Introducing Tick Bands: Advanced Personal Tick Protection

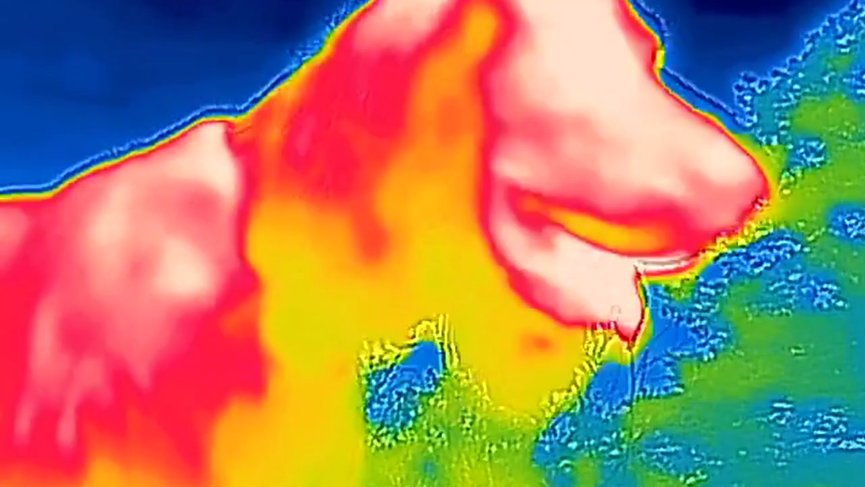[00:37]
Ticks hunt prey close by using infrared to locate a warm body.